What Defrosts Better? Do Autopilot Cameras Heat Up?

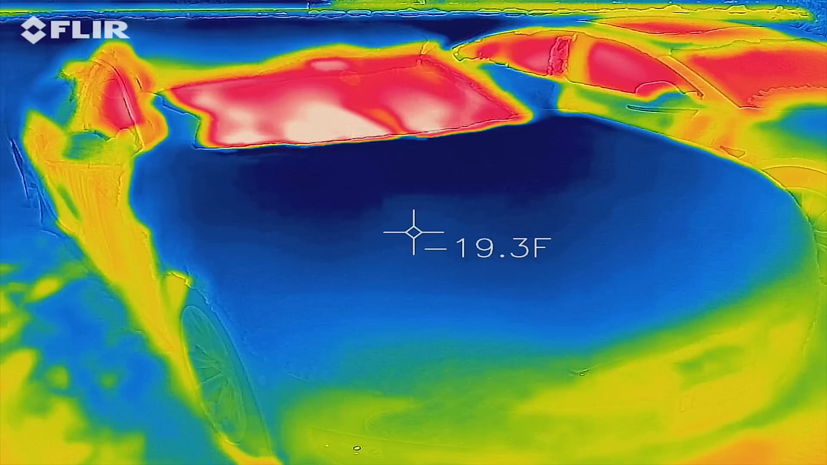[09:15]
Okay. So here's Model S and see the cement is hot in relation to the car,
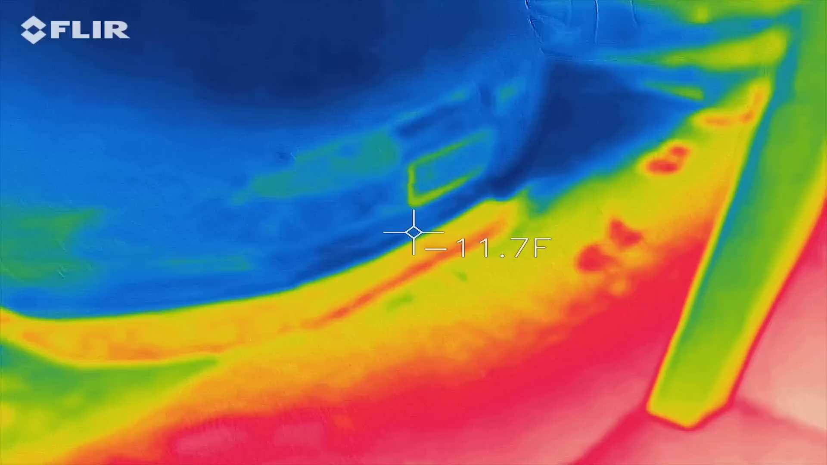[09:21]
which is only one degree.
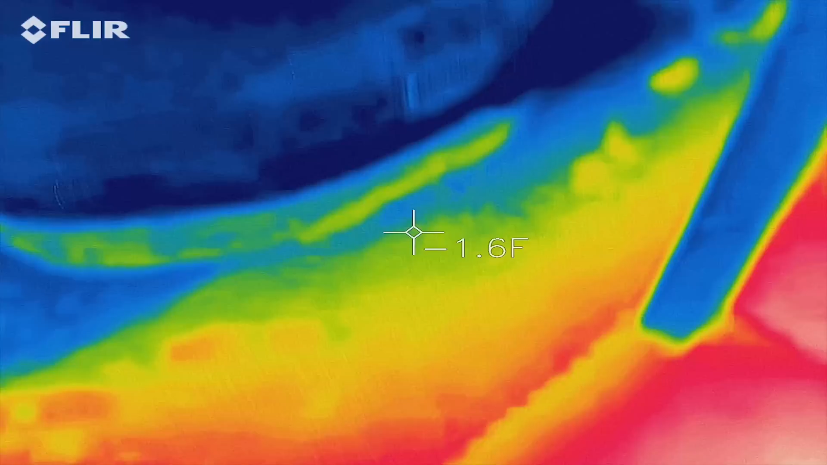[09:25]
Um, obviously windshields are going to be very reflective, but it will actually show us what it is kind of on the other side,
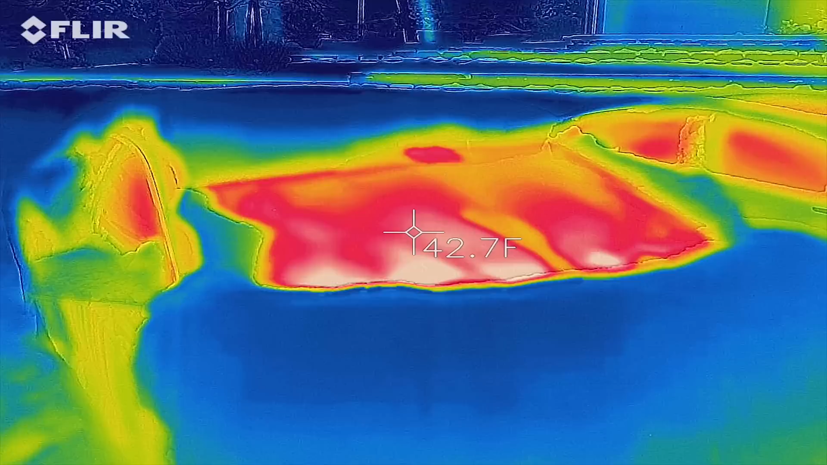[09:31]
On screen: spot 42.7°F
which is pretty warm.
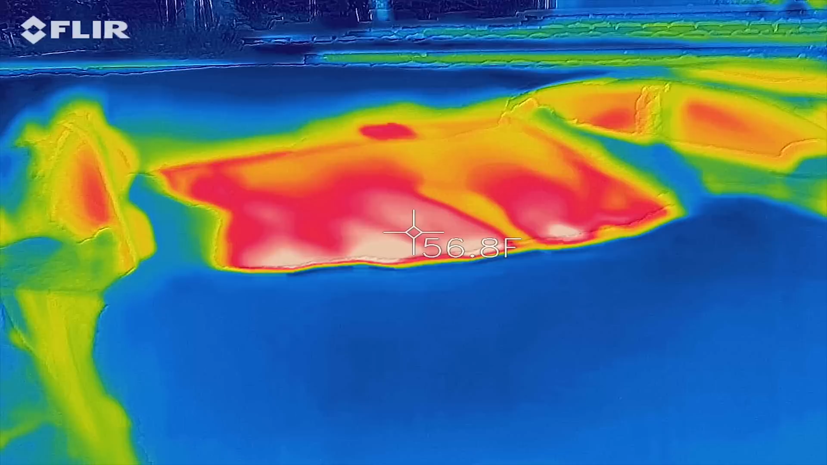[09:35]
On screen: spot 56.8°F
You can see that autopilot housing is definitely warmer too than the surrounding. So that's cool.
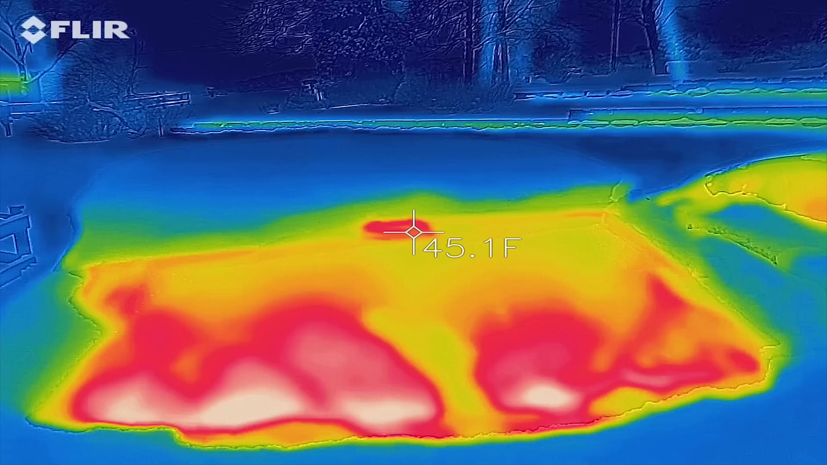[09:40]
On screen: spot 45.1°F
Um, you can see this. Now the side camera.
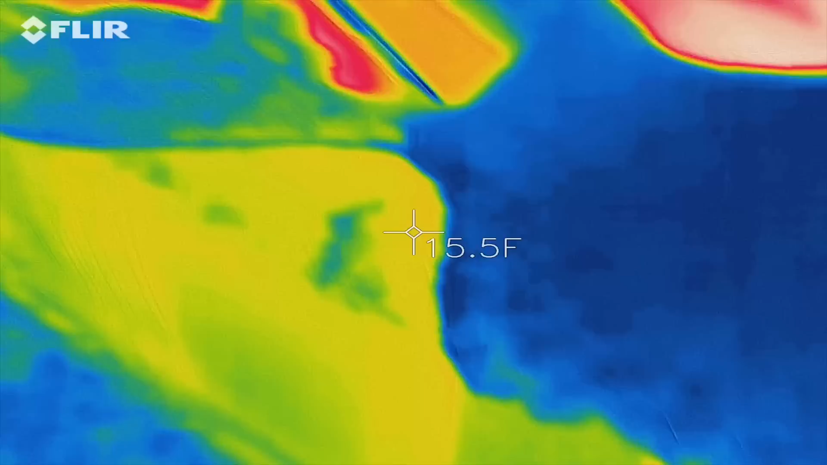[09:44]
On screen: spot 15.5°F
Oh yeah!
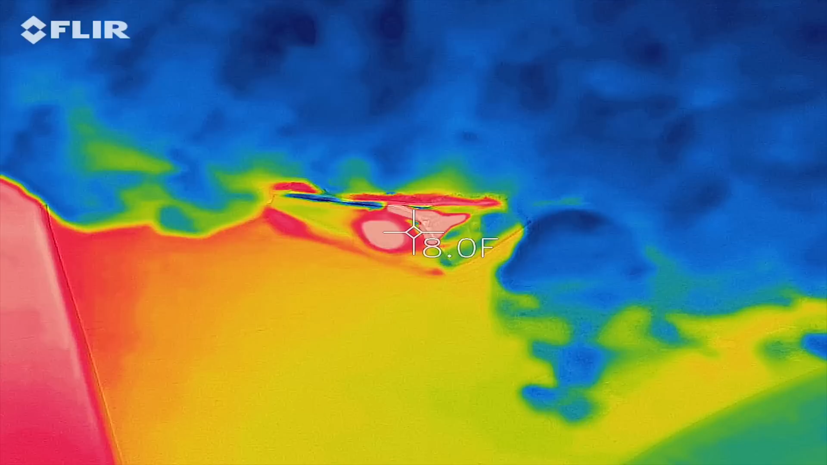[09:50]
Six degrees versus, I don't know, like up to 30.
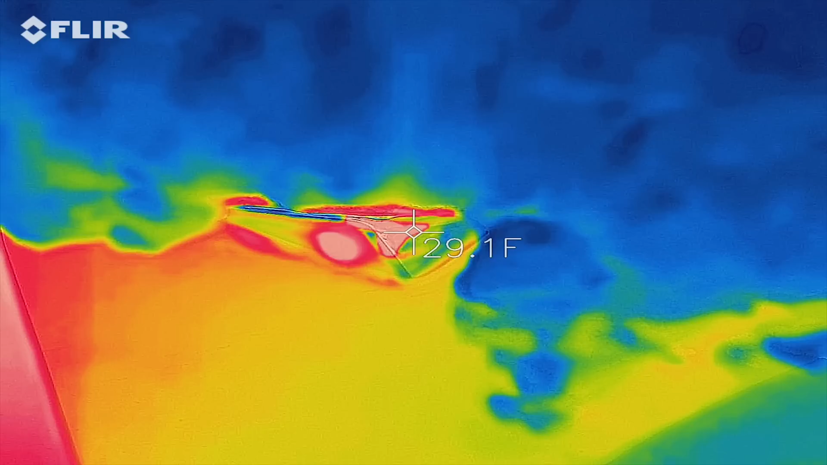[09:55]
So yeah, it actually looks like maybe the cameras do preheat.
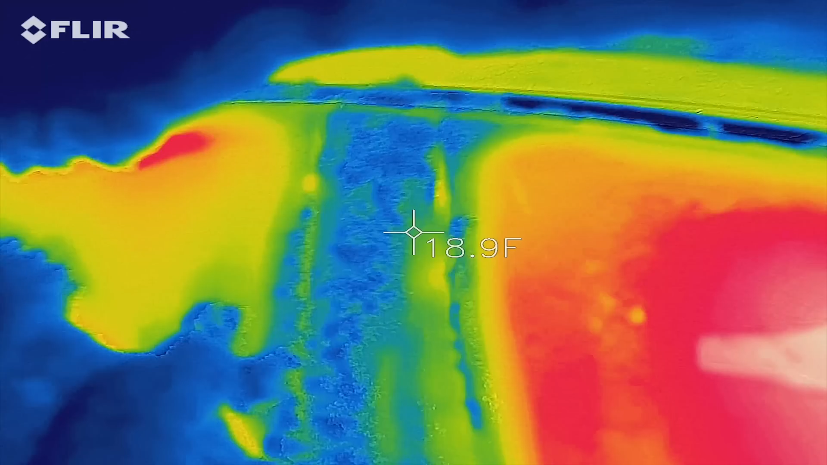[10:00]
On screen: spot 18.9°F
Um, nothing on the side pillar though. There's snow there, so let me wipe it off.
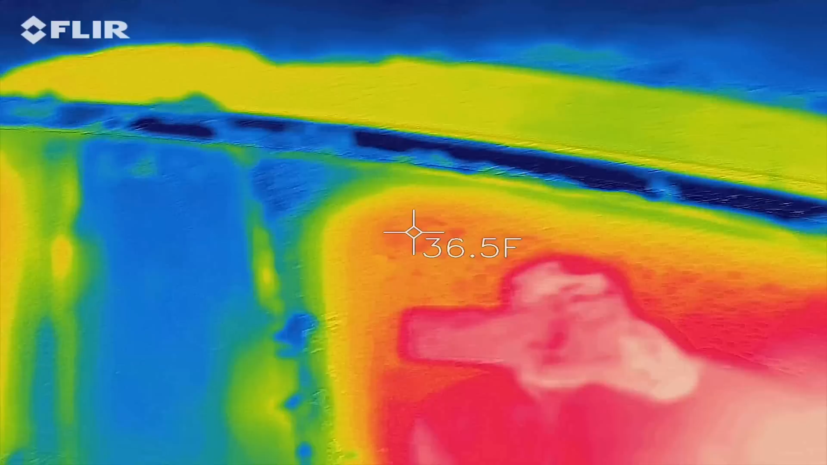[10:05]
On screen: spot 36.5°F
It is glass, so I'm not surprised.
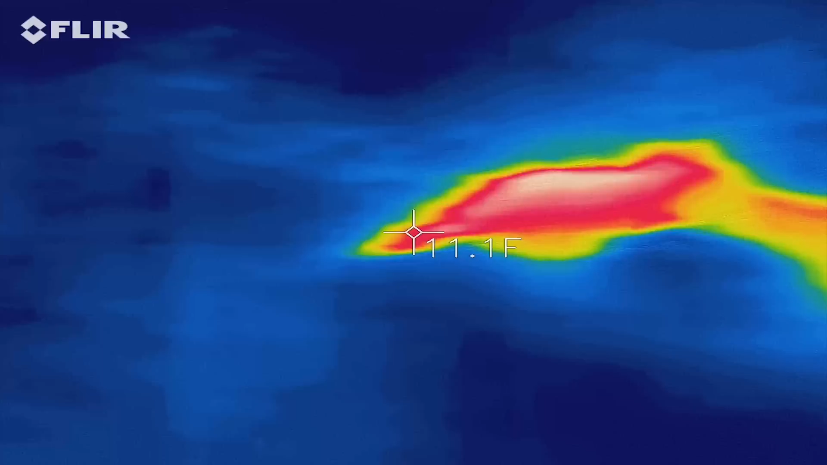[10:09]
On screen: spot 11.1°F
The back, obviously cold.
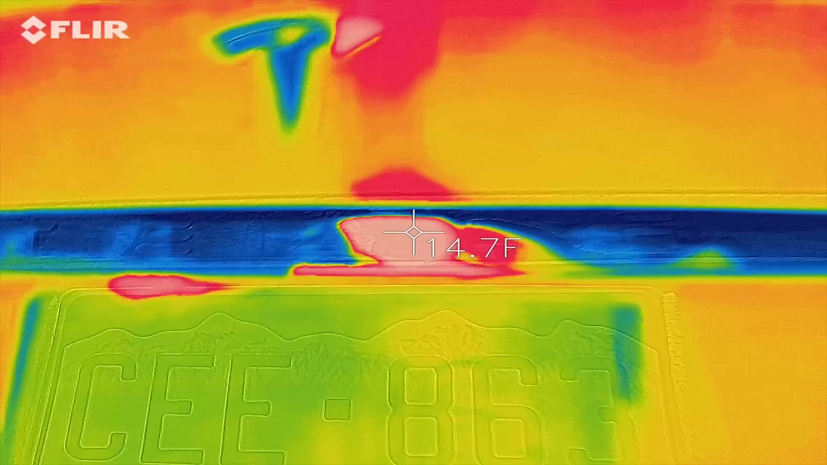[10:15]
On screen: spot 14.7°F
And then the little camera here is actually warm. So that's cool.
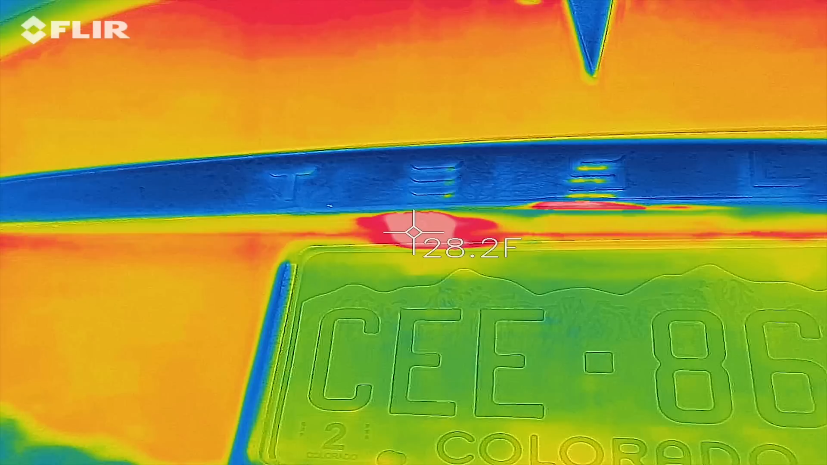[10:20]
On screen: spot 28.2°F
Then we have Model 3. This whole panel is warm.
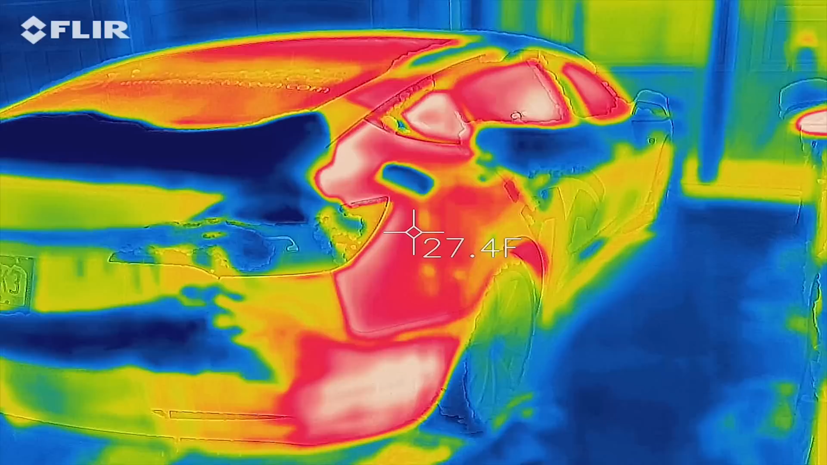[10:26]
On screen: spot 27.4°F
That's interesting. Even way down there. So, hmm.
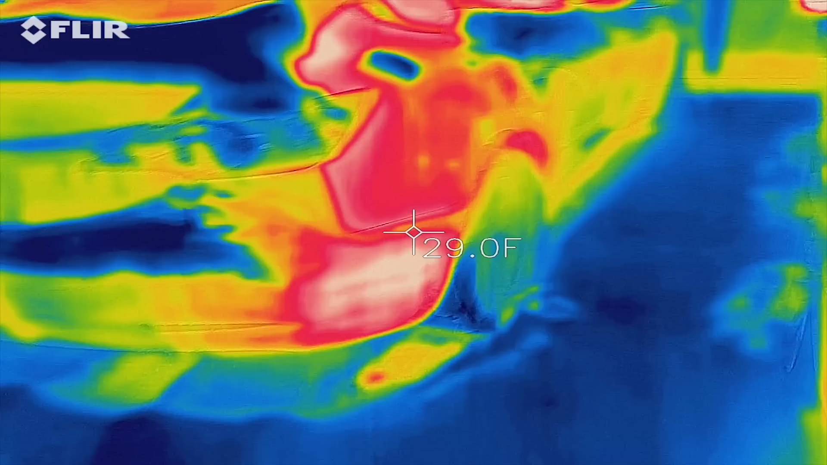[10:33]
On screen: spot 29.0°F
I wonder if this tells us about like where all like the compressors and heating elements and everything is, because that's interesting. Okay.
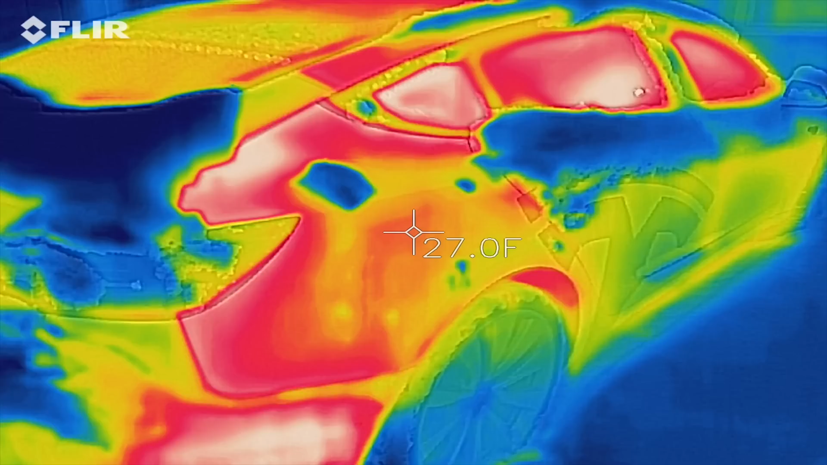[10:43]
On screen: spot 27.0°F
So we have the back glass. You can see right there. Let's see the camera on that.
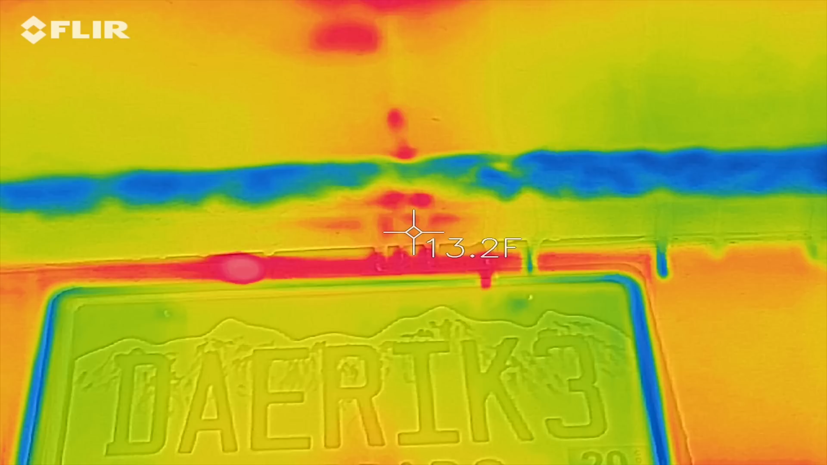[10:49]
Okay. Yep. That's definitely heated up.
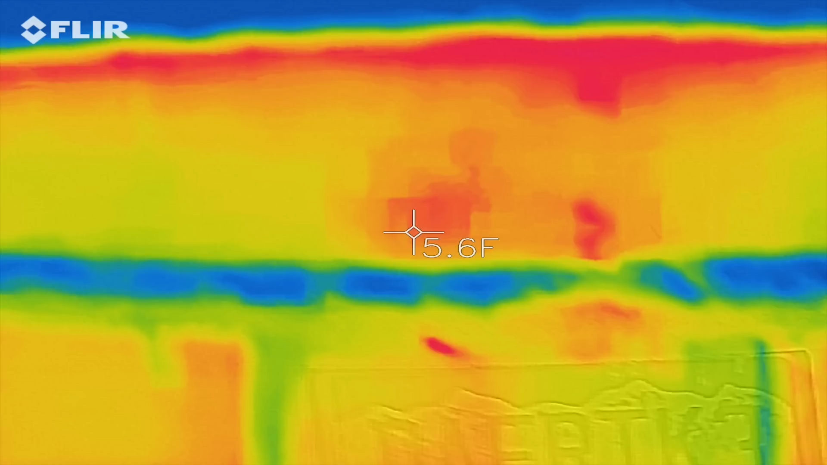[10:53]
On screen: spot 5.6°F
And now the side cameras.